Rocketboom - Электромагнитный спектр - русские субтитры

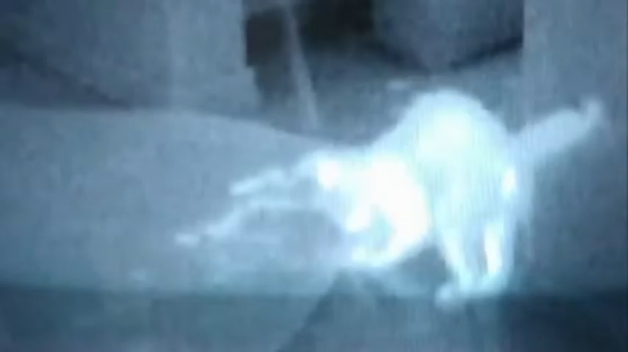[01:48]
Without a watery lens to disrupt the infrared rays, the pit snake is able to see EM waves that are invisible to humans.
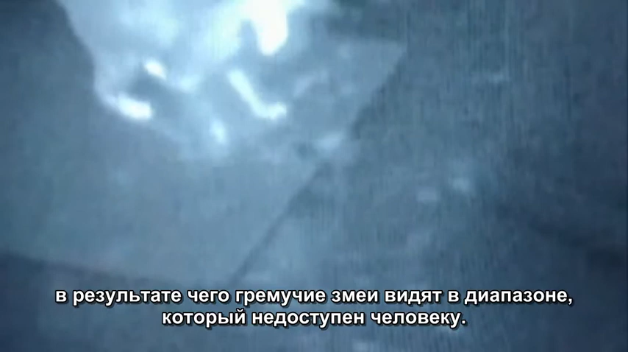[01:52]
Its brain then combines this with the visual information gained from its standard eyes, essentially giving a heat vision.
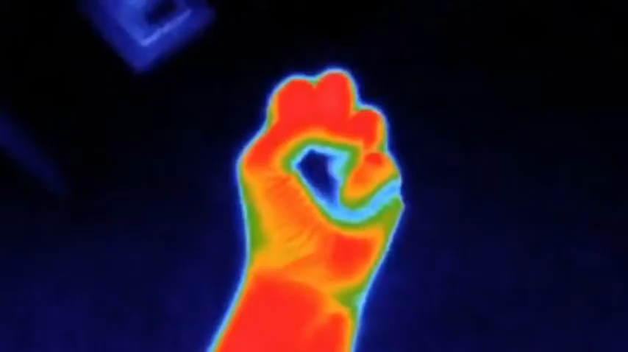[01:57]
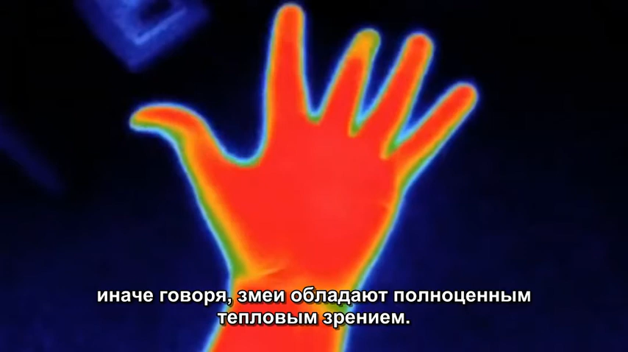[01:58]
Different EM waves of different sizes resonate with different materials. Infrared waves are disrupted by water, but not air.